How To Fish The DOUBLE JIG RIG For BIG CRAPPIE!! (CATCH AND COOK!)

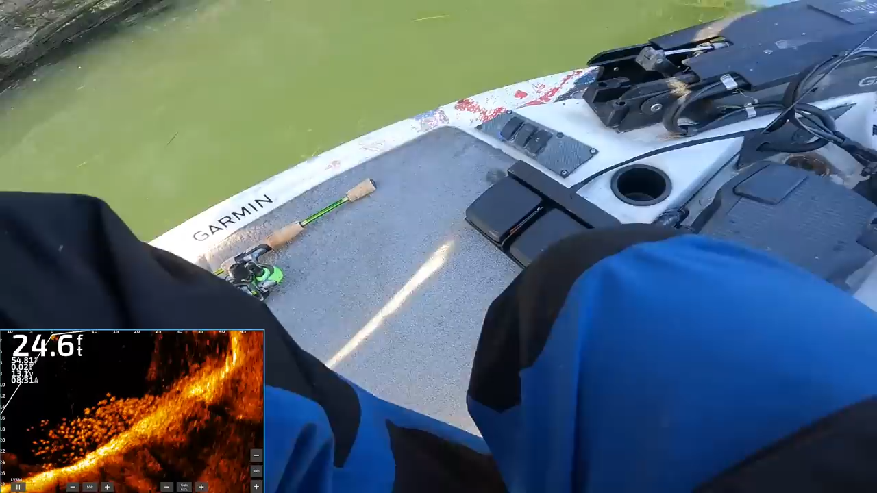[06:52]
On screen: depth 24.6 ft
If that doesn't look beautiful And look like a lot of crappie Then I don't know what does Got our double jig rig on Drop them down
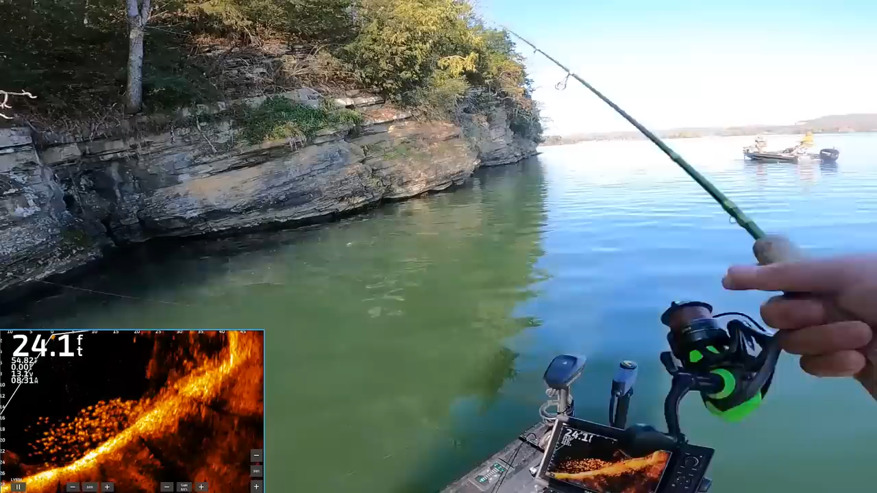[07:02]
On screen: depth 24.1 ft
There it is Just dropped into the About 20 foot out I'm right in the middle of them
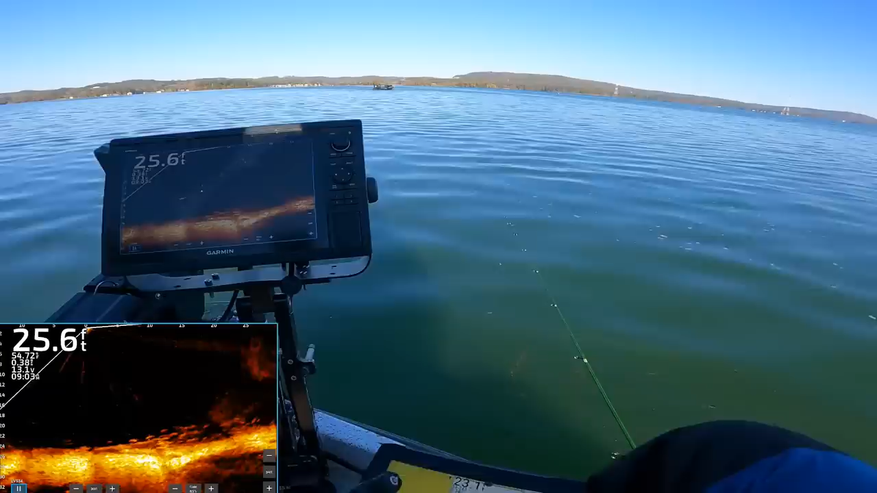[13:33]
You see your jig down there, Will? No. Okay. They're about 20 feet out. Well, I didn't cast quite far enough. That current, you can see it. You guys can see it pushing that jig. I'll probably turn my gain up a little bit. Those are good ones, I think. Oh, he nipped it.
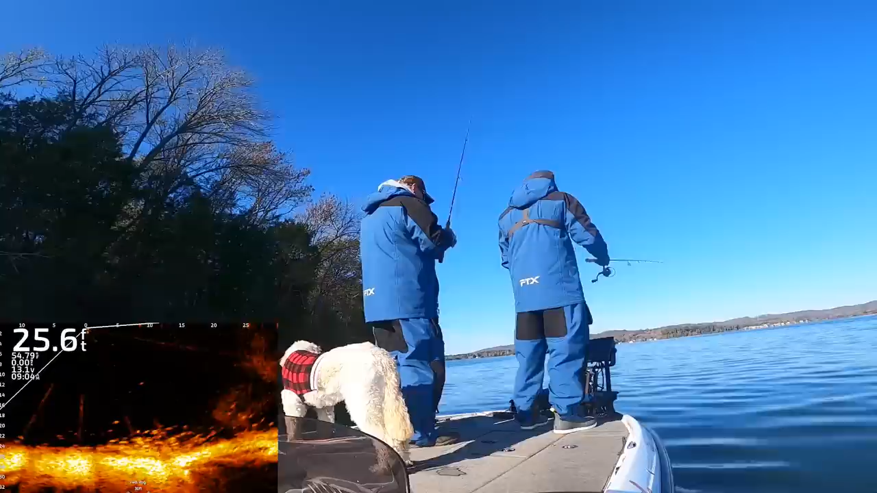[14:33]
On screen: depth 25.6 ft
I think I got hit by yellow. Yeah, I'm getting hit by a yellow. Three times that cast.
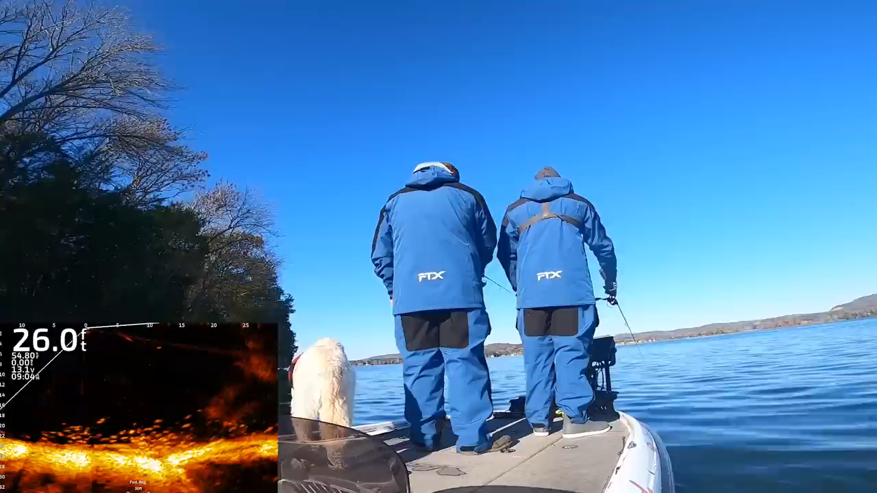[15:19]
On screen: depth 26.0 ft
I'm right in him. There he is, too. You can see him pull out of there. Look at that. That's so cool. Oh, there's a one shooting up with him. Yep. Wow. That's a good one. Oh, I see him. It's a bass. The one... It was like a pound and a half spot that was with him. Maybe a pound.
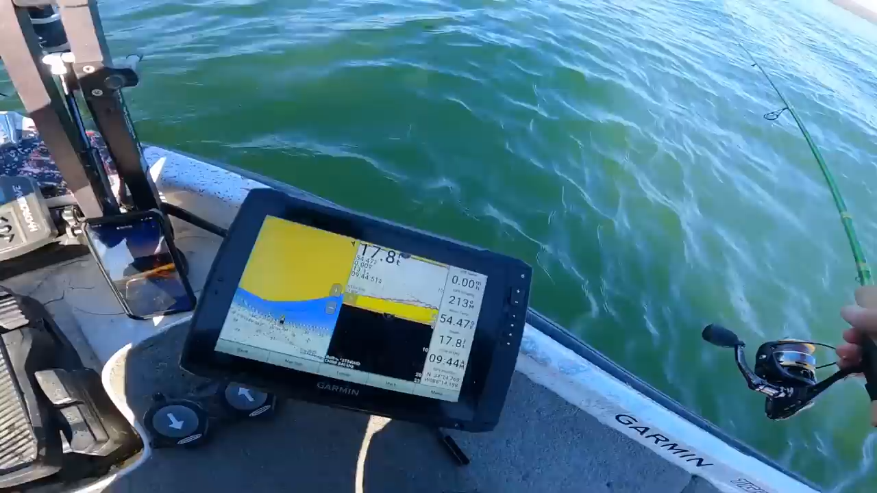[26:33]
Well, he'll snag him in a few days. Oh, they're following it. I'm thinking. Now, that last one ate it falling. I mean, like, littered around three feet out of the bushfile and ate it. Oh, that one they hit it while it was falling, too. See? Exactly the same one. It might be turning on. Oh, maybe he just thump-gilled it.